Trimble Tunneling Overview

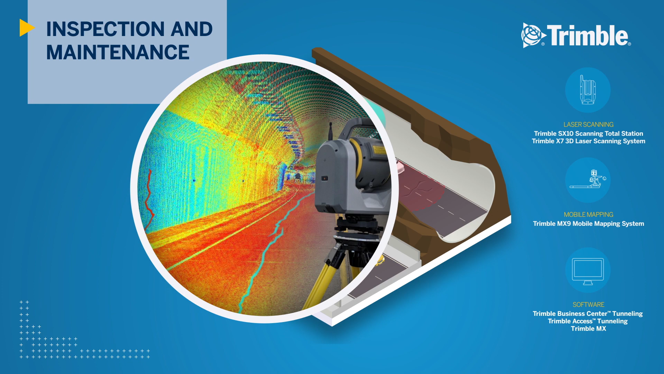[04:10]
TBC's extraction and classification tools process and report on possible defect areas supporting informed decision making on tunnel maintenance.